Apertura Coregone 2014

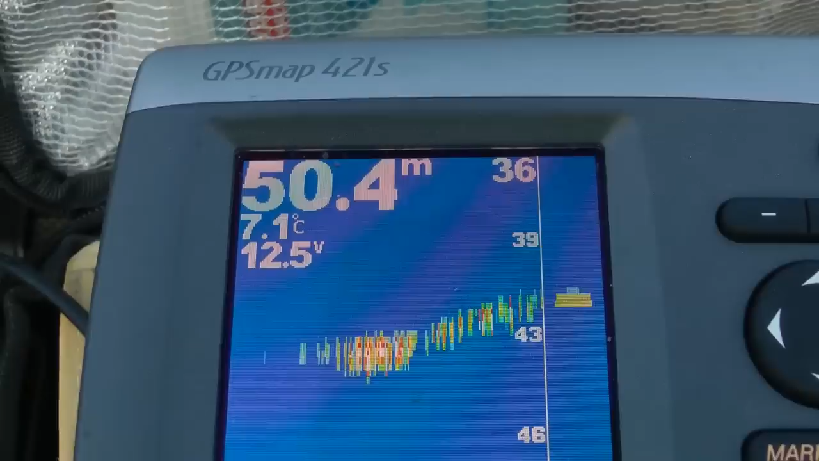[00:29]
On screen: depth 50.4 m, water 7.1°C
Questo è il nostro Un zoom fondale di 50 metri Abbiamo passaggi a 40 metri circa Però mi sa che non ci sono lavarelli quelli che cerco Dopo andremo a mettere uno zoom Siamo a 52 metri